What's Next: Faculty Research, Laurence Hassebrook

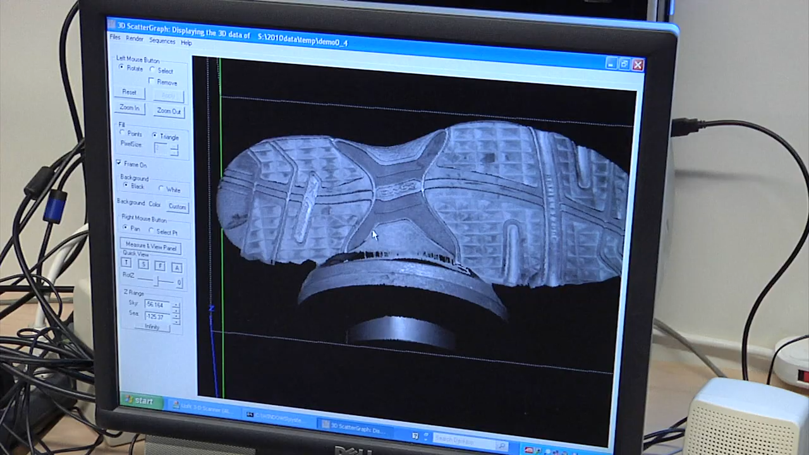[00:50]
That crookedness or distortion we can actually mathematically convert to a three-dimensional surface.